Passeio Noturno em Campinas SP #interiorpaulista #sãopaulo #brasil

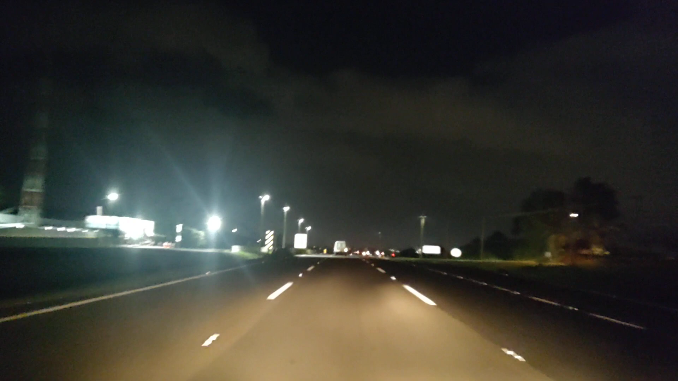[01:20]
ladinho da tela pessoal eu já fiz dois vídeos hoje mas resolvi fazer mais um porque eu não tenho nenhum vídeo gravado à noite aqui em Campinas então como eu estou vindo para cá é a oportunidade de fazer um vídeo noturno aqui na bela cidade de Campinas estou gravando aqui aqui na chegada pensei gravar aqui na rodovia né e vamos adentrar ali na querida cidade de Campinas eu quero deixar aqui meu abraço meu muito
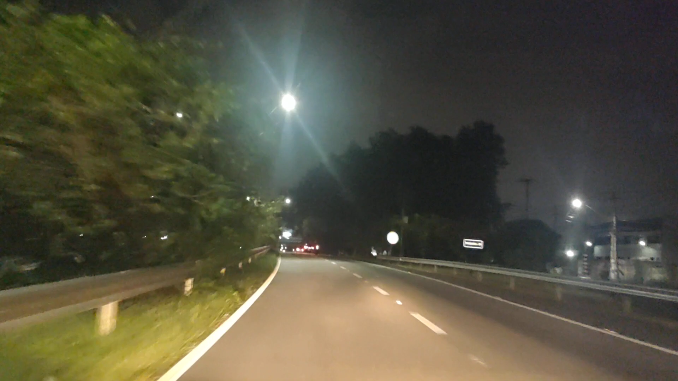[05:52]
então galera entramos aqui na cidade de Campinas vamos passar ali próximo do Taquarau tá um tempo assim meio nublado acho que tá dando para ver pelas nuvens né o céu tá bem branco mas gente tá difícil a chuva não vem o tempo forma mas a chuva não cai
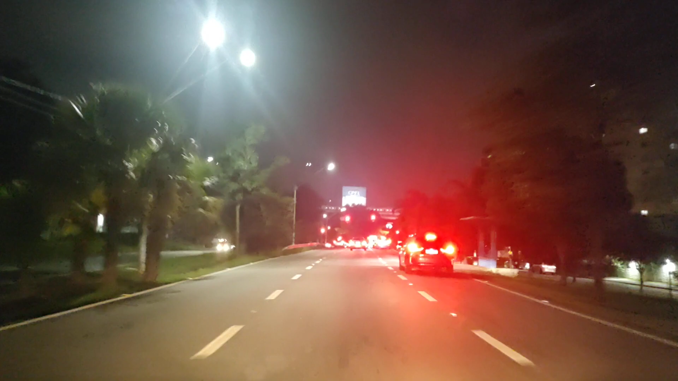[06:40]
a gente tava transpirando demais demais pessoal é esse prédio ali de frente nós é a CPFL que é a Companhia Paulista de Força e Luz é muito conhecido aqui em Campinas falar CPFL todo mundo sabe onde é
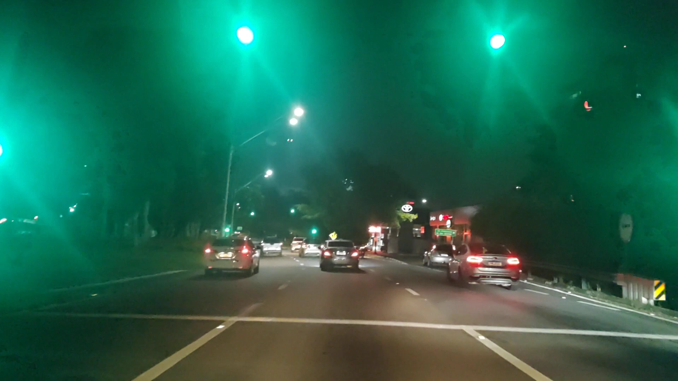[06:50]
o limite de velocidade aqui na entrada aqui nessa avenida é de 60 km por hora
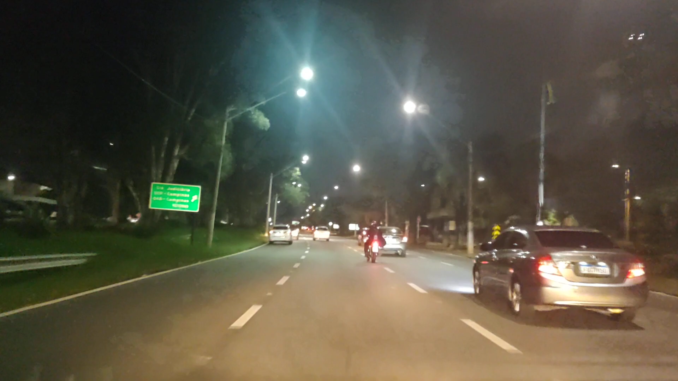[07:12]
pessoal tem bastante carro elétrico rodando já né a gente acabou de passar por um ali tem curiosidade para dirigir um carro desse é não tem barulho tem barulho de motor né deve ser muito gostoso semáforo aqui não está funcionando pessoal tá até ali o pessoal da da Indec estão consertando semáforo aqui em Campinas tem que tomar muito cuidado apesar que desse horário eu acredito que já esteja esteja esteja desligado mas aqui tem radar de avanço de sinal se você avançar o sinal tiver tipo
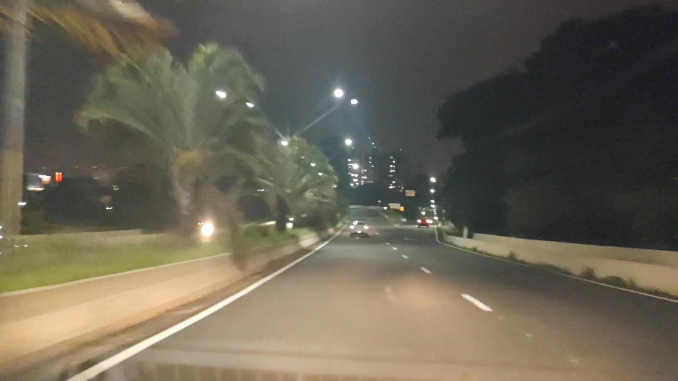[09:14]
olha pessoal aqui do nosso lado direito é o famoso e conhecido parque do taquarau aqui em Campinas é um parque bem grande bem frequentado e bonito já estive aí algumas vezes
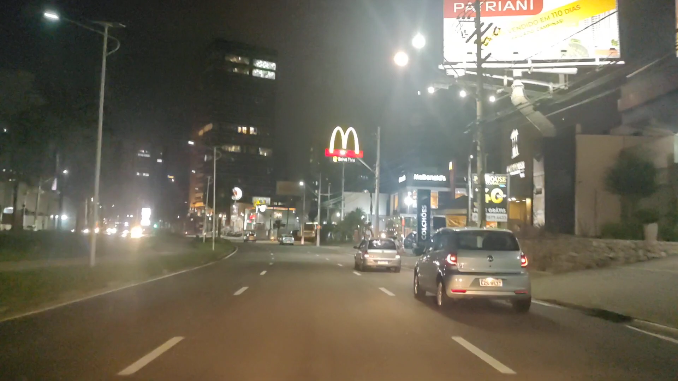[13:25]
essa aqui é a avenida norte sul linda essa avenida
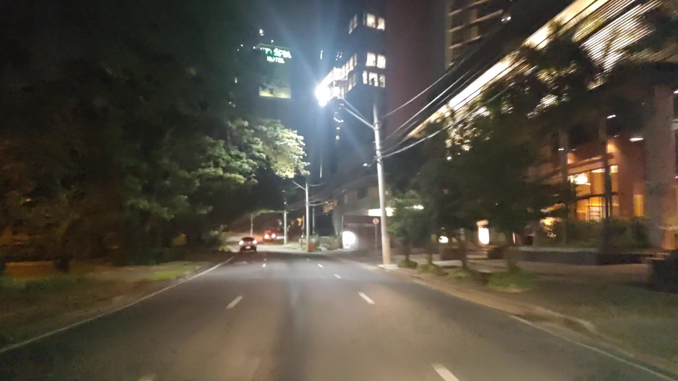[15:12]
aqui esse prédio aqui ó hotel vitória dá pra ver o letreiro verde lá em cima dele ó penso que a diária aqui nesse hotel não deva ser muito barato não penso que deva ser mais de mil reais uma diária aí viu é é o hotel usando de luxo cinco estrelas
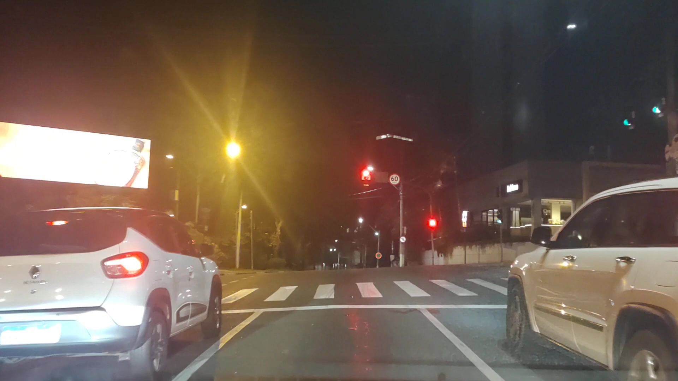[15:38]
vamos lá semáforo verde vamos embora gente vamos virar aqui a nossa direita
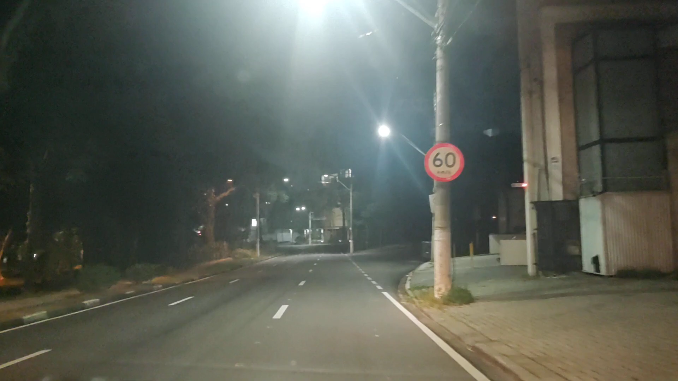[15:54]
esse aqui é o bairro do cambuí é um bairro de alto padrão aqui da cidade de campinas é um bairro boêmio tem muitos bares nesse bar pessoal galera da região toda vem pra cá aí nos barzinhos restaurantes
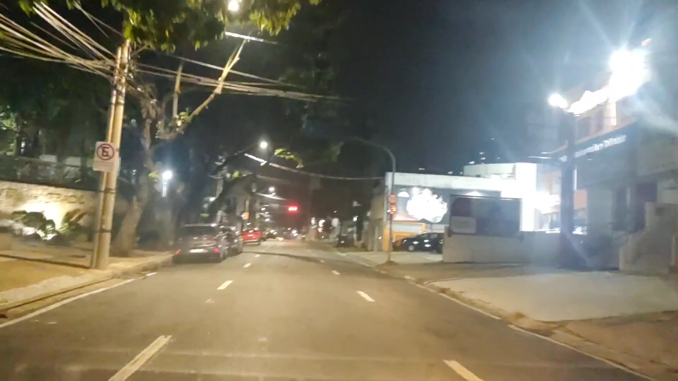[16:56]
porque na verdade eu nem imaginava que eu ia gravar esse vídeo aqui à noite né que eu nem pensei só tenho que até virar copos aí no caminho que me deu esse estalo falei poxa eu tô com tempo eu não tenho nenhum vídeo no canal gravado à noite em campinas vou passar por lá essa avenida aqui que tá passando na nossa frente pessoal é
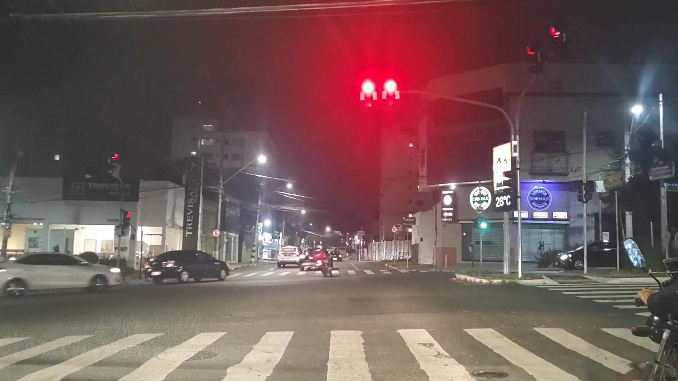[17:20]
a avenida Moraes Sales nós vamos cruzar ela vamos pegar a avenida Prestes Maia aqui ó
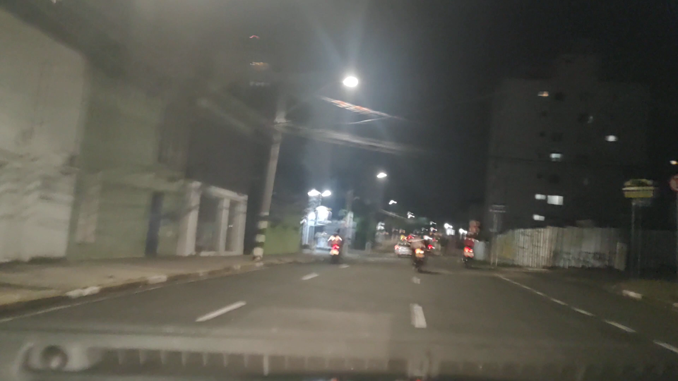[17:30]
por aqui a gente já vai começar a ver placa indicando o caminho pro aeroporto de vira copos lógico que acho que não vai dar pra ver né porque tá de noite mas por aqui já tem placa indicando o caminho a seguir aí pra chegar até o aeroporto o aeroporto de campinas pra você que não conhece
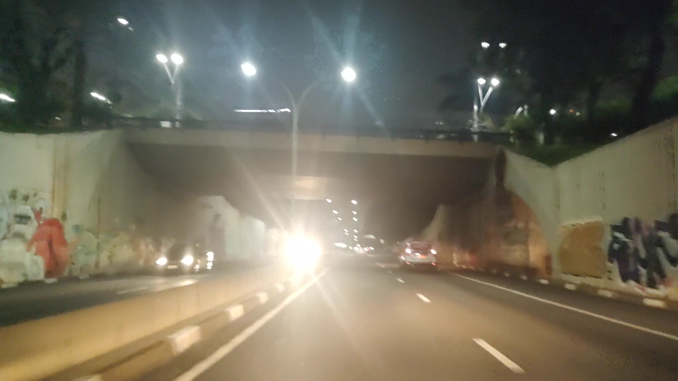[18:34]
então galera aqui é a avenida Prestes Maia cuidado com os motoqueiros que eles andam encoxando o cabo
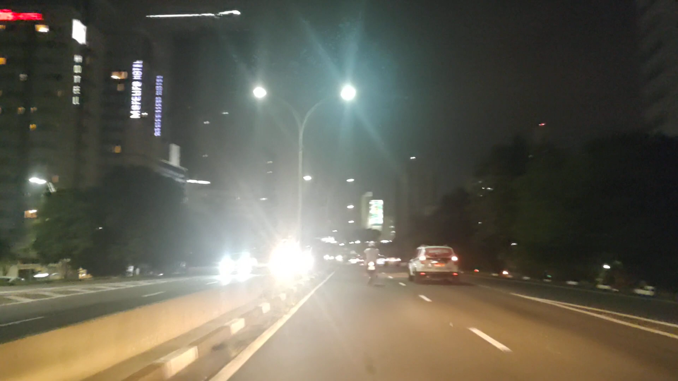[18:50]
e a gente tá bem próximo da região central próximo da estação rodoviária
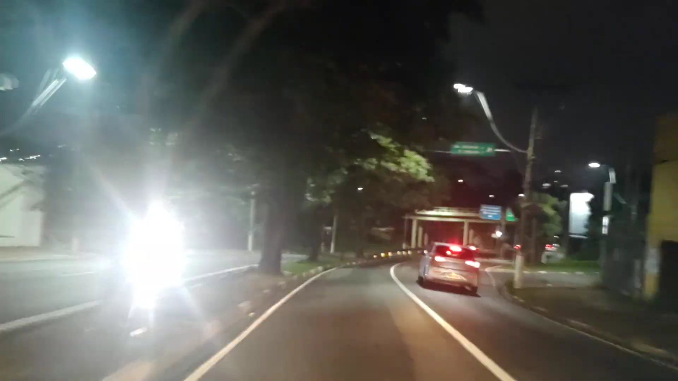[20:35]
é Mario Gatti acabei de ver placa e aqui ó a placa do aeroporto de Viracopos aqui também ó daqui até o aeroporto deve ter ainda uns
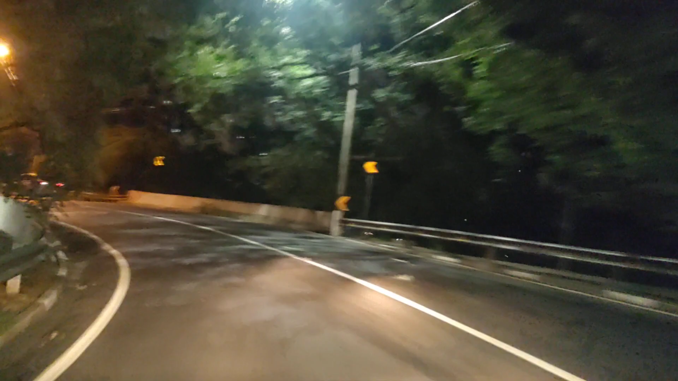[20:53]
a uns 14 km nós vamos pegar a rodovia um pedaço da rodovia Santos Dumont pra chegar até até Viracopos já me perguntaram por que que o aeroporto tem esse nome gente é um bairro que que tem lá bem do lado do aeroporto bairro de Viracopos e por que tem esse nome
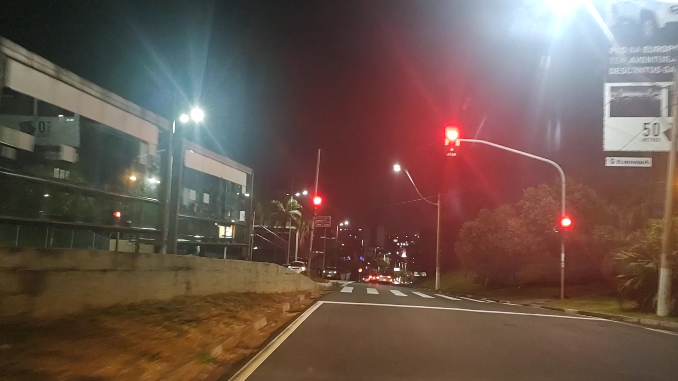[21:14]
também do bairro eu não sei e aí acabaram colocando o aeroporto internacional de Viracopos eu conheci esse aeroporto bem pequeno gente o pessoal tá tudo passando vermelho eu não sei se pode não melhor eu esperar né não tô com pressa